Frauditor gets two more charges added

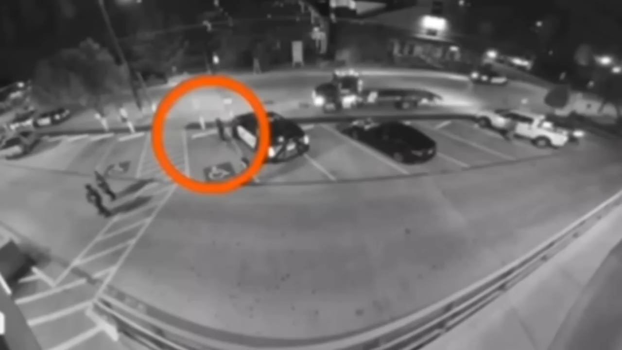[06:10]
Now this is a view from a surveillance camera from above. This had nothing to do with the police, this came from a store. As you can see, I'm standing next to a police car, and I'm going to walk towards the two ladies that were just kind of strolling along and ask them some questions, because I want to know if they're really towing the car or not. How do you know if they paid or not? How do you guys know if they paid or not? Oh, they're going to ignore me too. Help! Rape! Fire! Fire! Fire! Fire! Fire! That's great community relations too.